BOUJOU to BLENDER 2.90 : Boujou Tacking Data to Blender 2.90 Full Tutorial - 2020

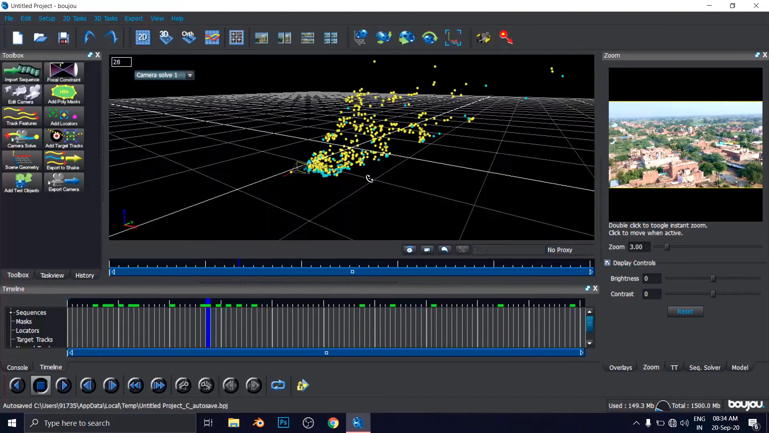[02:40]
Hold the Shift and use your left mouse key to rotate this. And you got something like this. If you find out the floor or the origin point, that will be better for us.
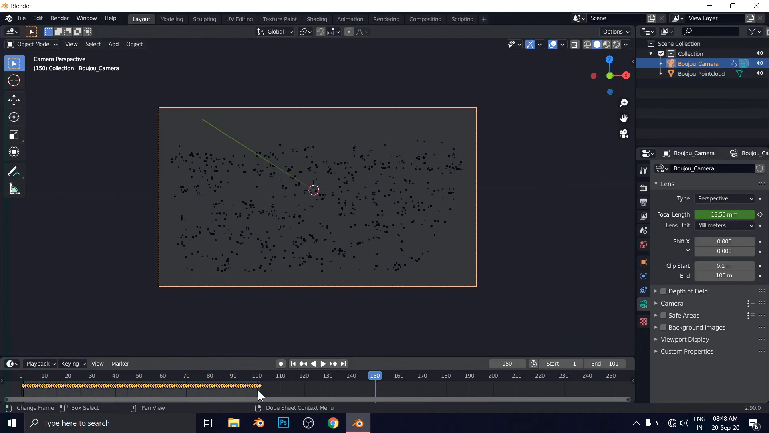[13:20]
So in case if you want to copy and paste somewhere, then you can do that also. Import the background image here. I'm going to import that video.